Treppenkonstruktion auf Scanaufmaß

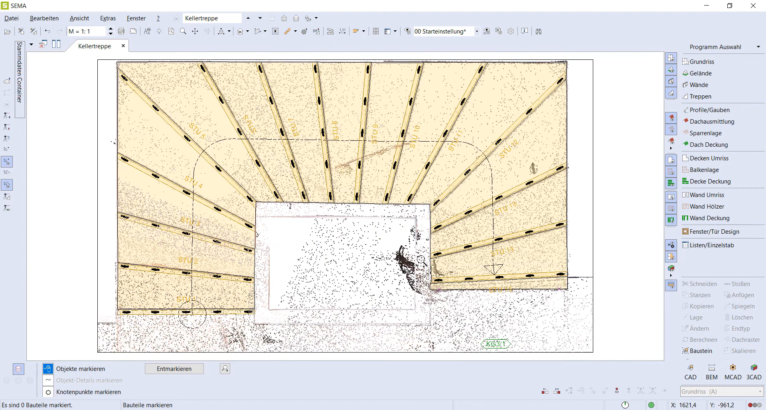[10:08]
dass ich es dann wirklich auf der Baustelle auch nicht mehr nacharbeiten muss. Das ist ja der große Vorteil.
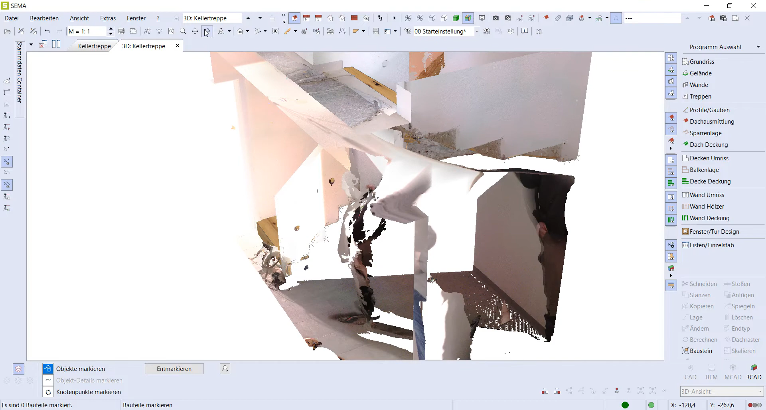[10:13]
Ich kann wirklich hier im SEMA-Programm schon die ganzen einzelnen Stellen,
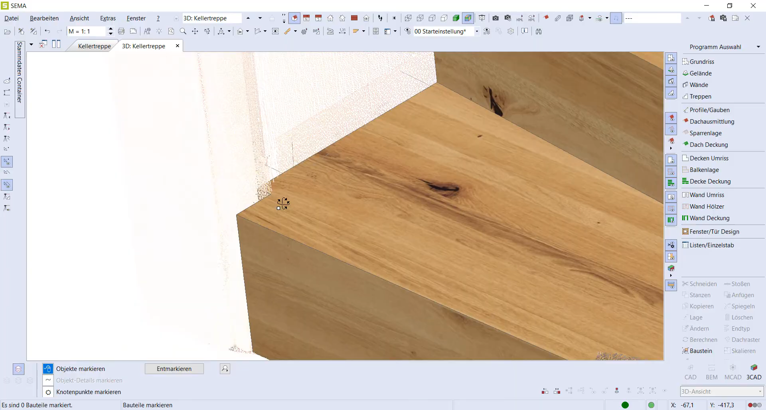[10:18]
wo es vielleicht ein bisschen konstruktiv entscheidend wird,
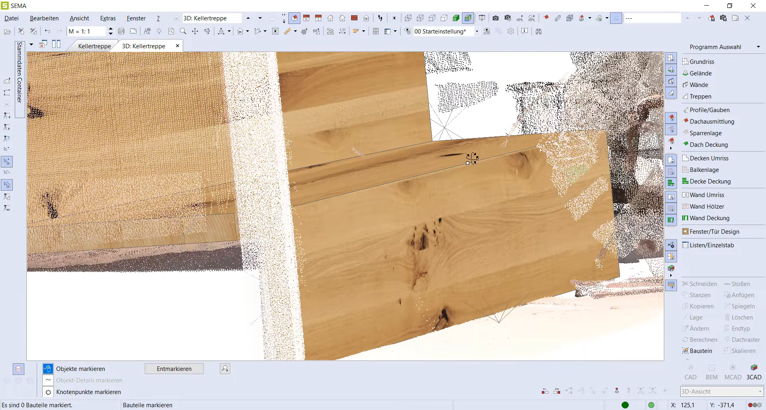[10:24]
hier drin schon bearbeiten. Und das ist der Riesenvorteil.
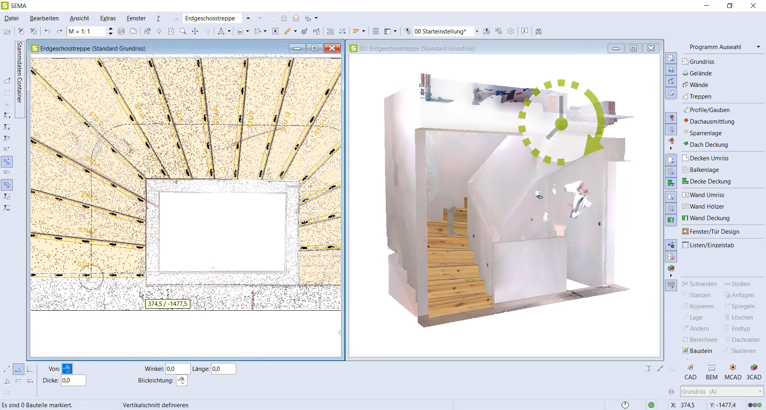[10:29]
Und wenn man die Treppe dann konstruiert hat, geht es eigentlich darum,
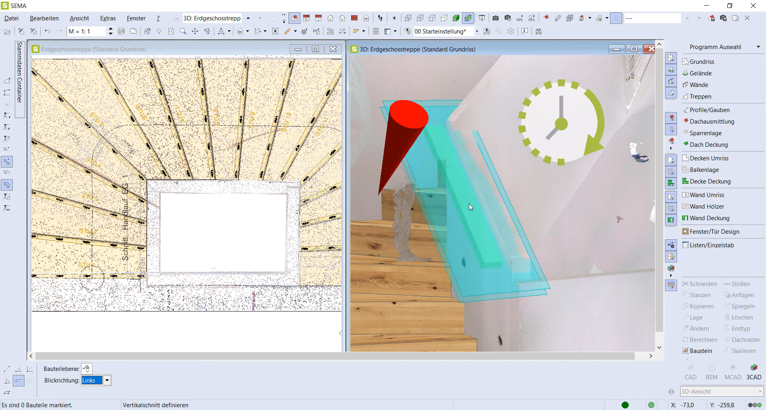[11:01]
Das ist im SEMA mit einer 3D-Bearbeitung gemacht.
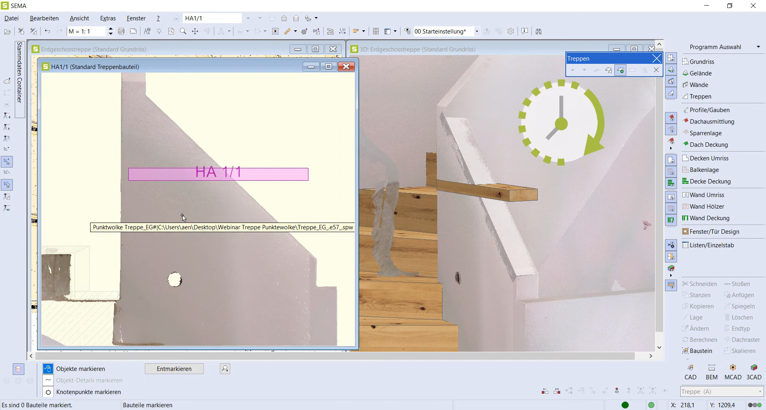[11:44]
Ich sehe das auch in einer Seitenansicht, die 3D-Punkte-Wolke.